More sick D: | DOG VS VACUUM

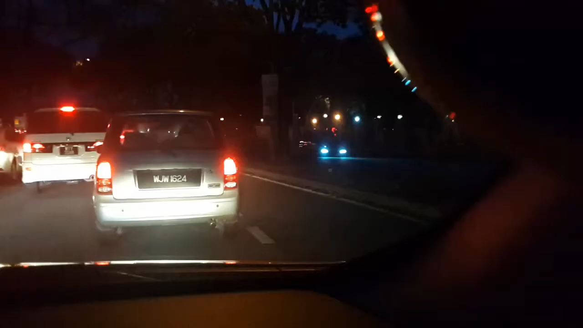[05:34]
I don't know if you can tell but there's a shit ton of traffic oh I can move it amazing yeah all this traffic because the junction up front they got rid of the traffic lights for construction works
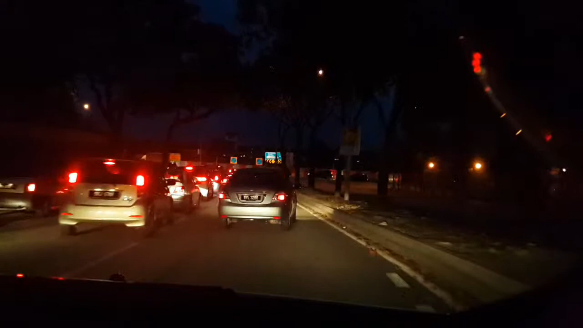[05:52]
yeah I can't remember what they were building I think they were building like another highway Malaysia has way too many highways let me tell you that so many and I mainly only use what two on a regular basis maybe three depending